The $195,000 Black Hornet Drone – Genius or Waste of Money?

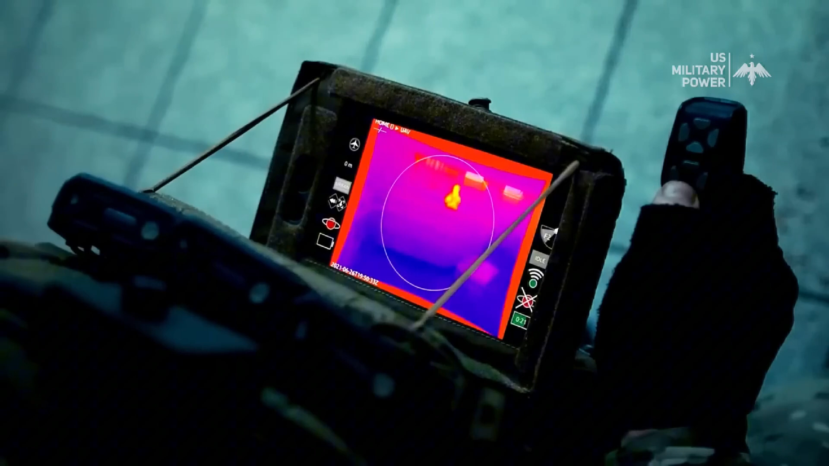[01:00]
With its built-in cameras, the Black Hornet provides real-time video and thermal imaging, making it perfect for night operations.